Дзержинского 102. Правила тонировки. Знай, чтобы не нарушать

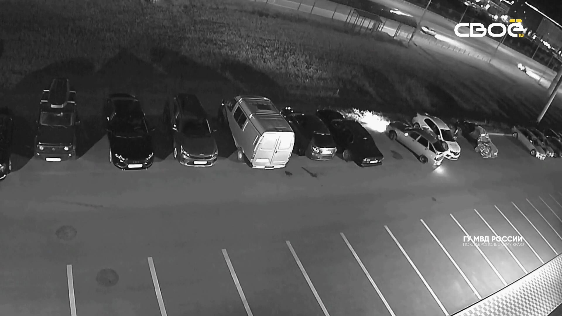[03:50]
с колес которых они снимали колпаки. Один из таких инцидентов зафиксировал камера видеонаблюдения, установленная на фасаде многоквартирного дома.